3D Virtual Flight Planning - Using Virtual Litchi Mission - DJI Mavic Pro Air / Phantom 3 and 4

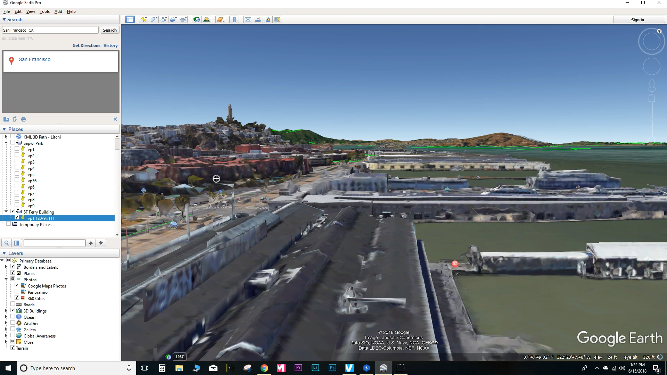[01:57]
And so we have this tower here.
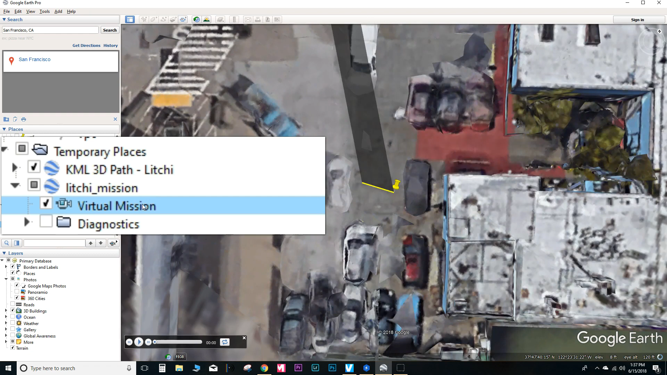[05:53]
You'll go ahead and double tap that. And right now it is actually showing you the